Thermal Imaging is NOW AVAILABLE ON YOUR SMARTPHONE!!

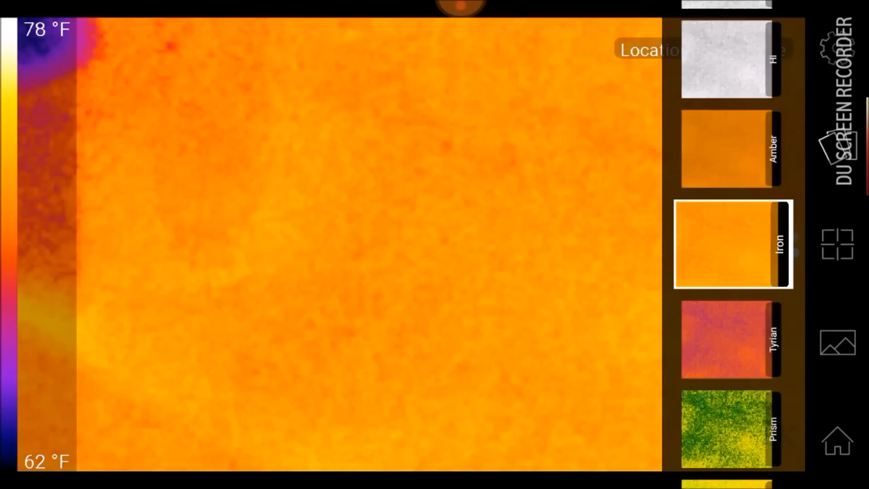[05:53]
On screen: scale top 78°F, scale bottom 62°F
but you could see that just something the heat exchange from your hand will
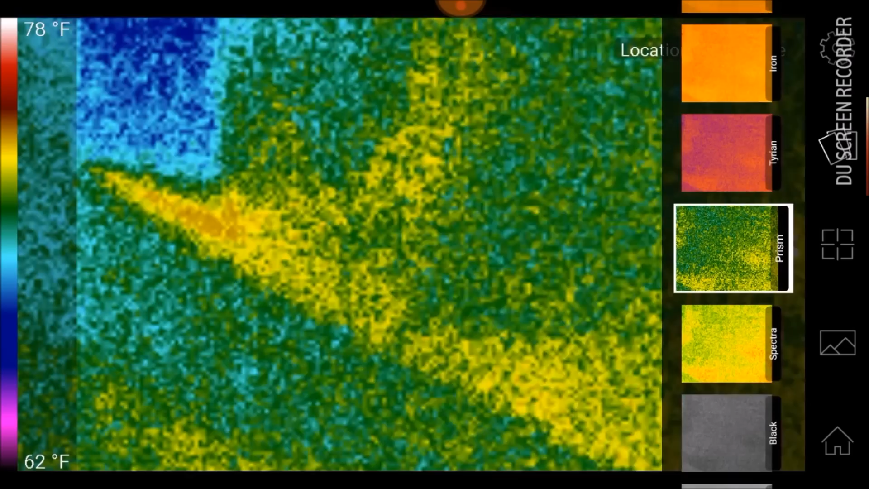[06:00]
On screen: scale top 78°F, scale bottom 62°F
stay for a short period of time law enforcement uses
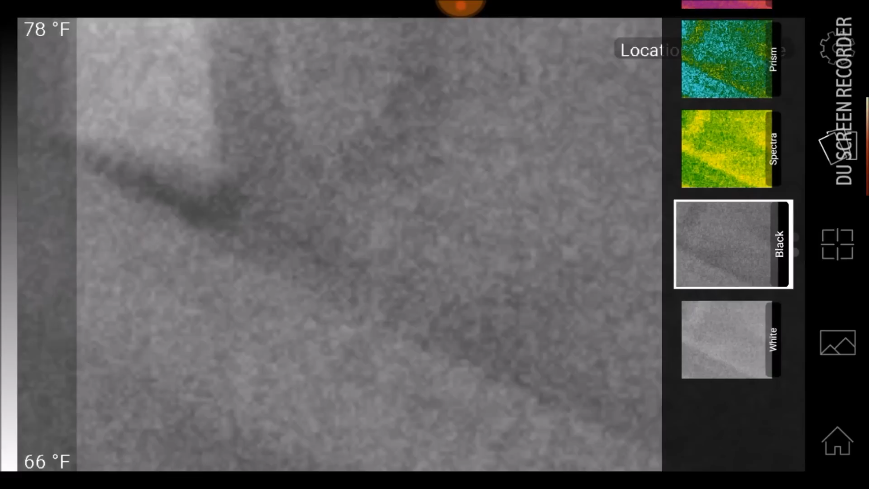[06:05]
On screen: scale top 78°F, scale bottom 66°F
these things occasionally for let's say shallow graves you know when someone is murdered and buried now
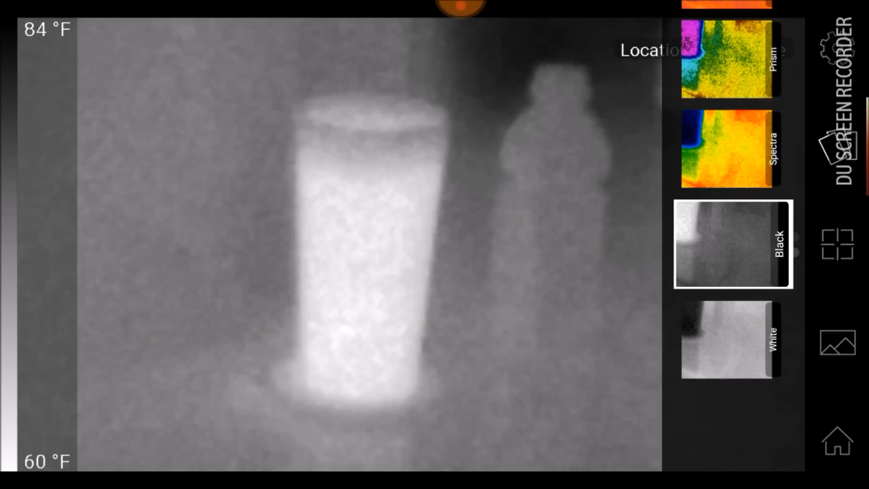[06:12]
On screen: scale top 84°F, scale bottom 60°F
that's my juice cup interesting because that is cold there we go
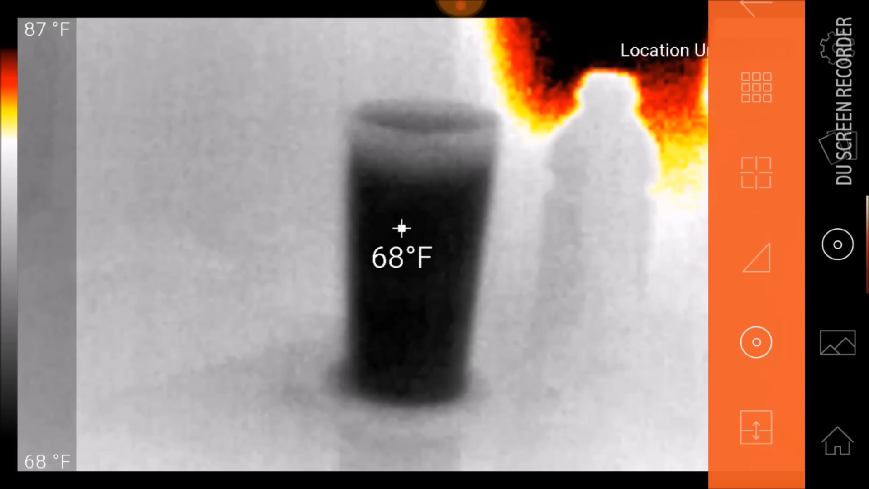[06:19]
On screen: spot 68°F, scale top 87°F, scale bottom 68°F
so there's a temperature right there in the center crosshairs wow that is cool and back down to the desk see if I can find where I'm sitting here
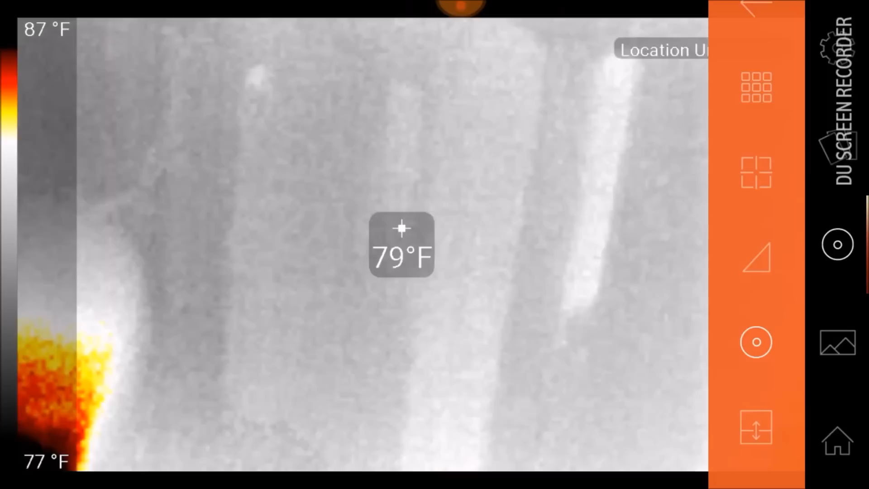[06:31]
On screen: spot 79°F, scale top 87°F, scale bottom 77°F
there's my foot 86
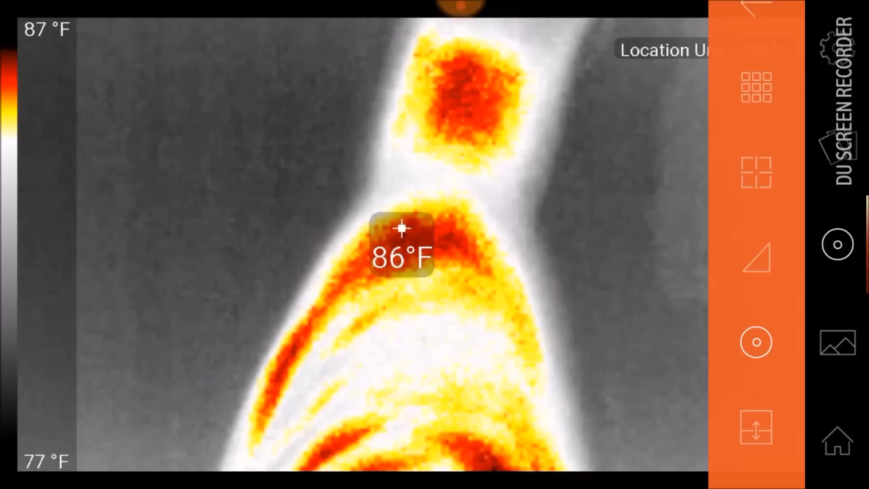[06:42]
On screen: spot 86°F, scale top 87°F, scale bottom 77°F
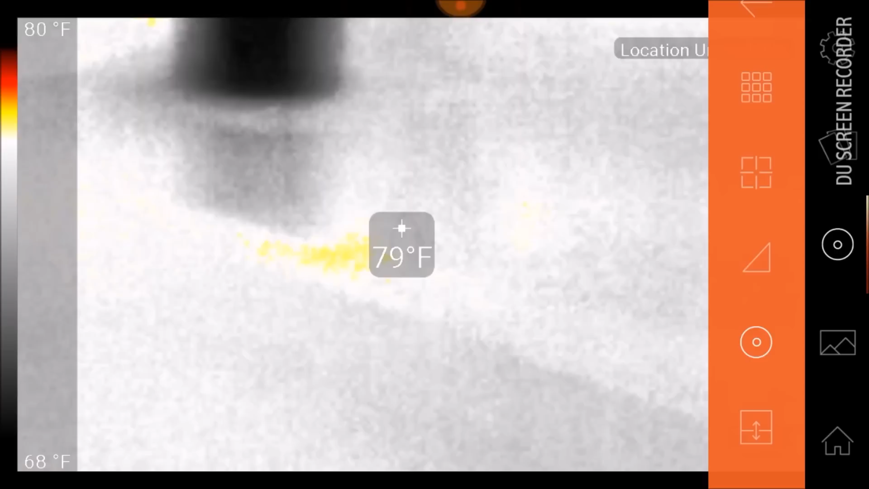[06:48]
On screen: spot 79°F, scale top 80°F, scale bottom 68°F
wow let's check out the lamp here there's the lamp 90 degrees so you can just imagine you know for lost pets lost kids tracking deer I know this would have saved me some venison this year
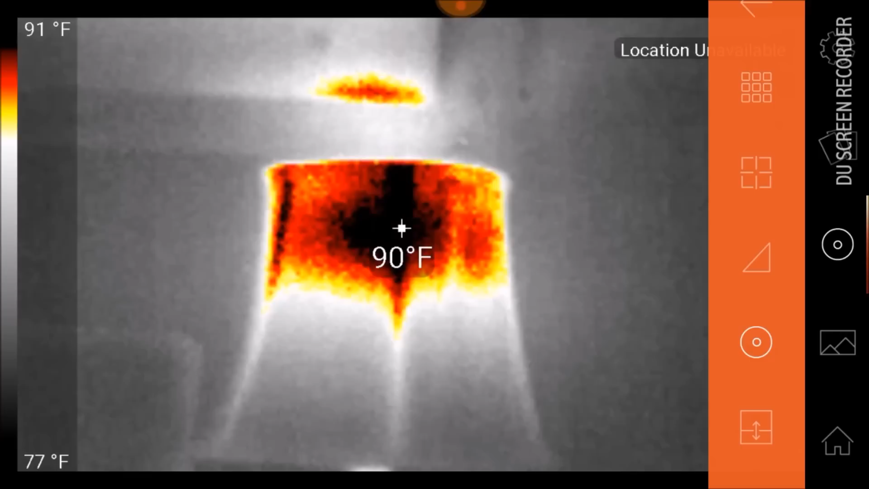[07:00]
On screen: spot 90°F, scale top 91°F, scale bottom 77°F
if I could have walked in the woods and
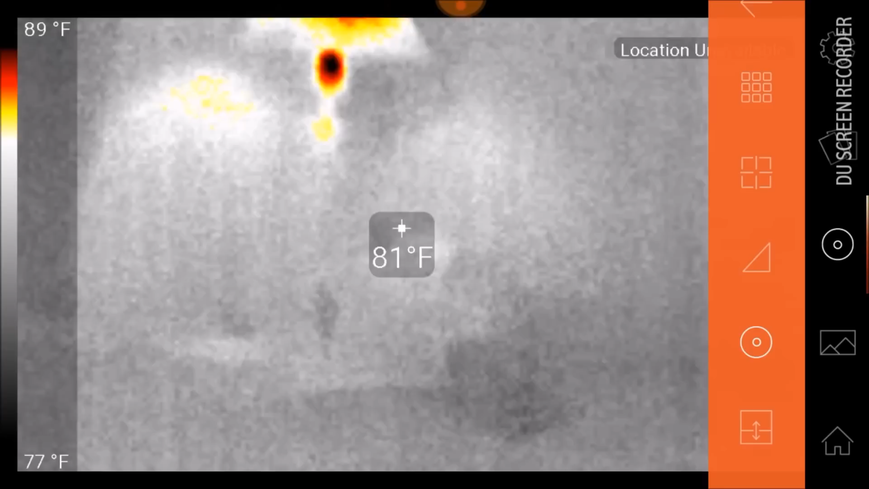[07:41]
On screen: spot 81°F, scale top 89°F, scale bottom 77°F
and there's my other lamp by the bed and
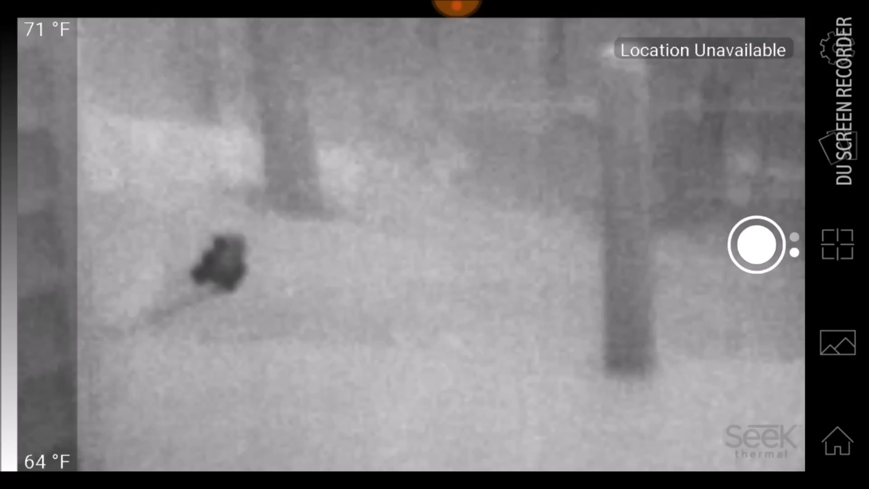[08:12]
On screen: scale top 71°F, scale bottom 64°F
that's down next to the house